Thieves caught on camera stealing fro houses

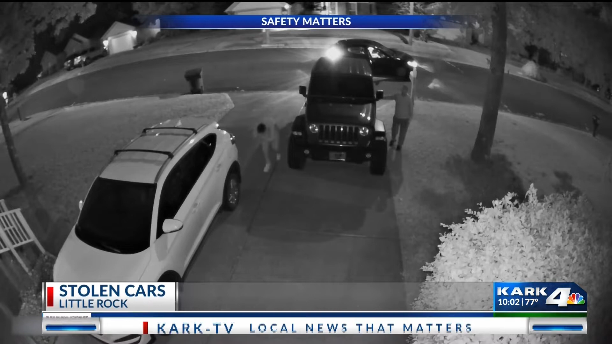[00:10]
these men stole her and her husband's cars from their neighborhood. That's hers. You see them exiting there and then they check even their neighbor's vehicles to see if they're unlocked. And then from downtown Little Rock homeowners sharing this unsettling video. As you can see thieves stealing everything from their front porch on Arch Street overnight.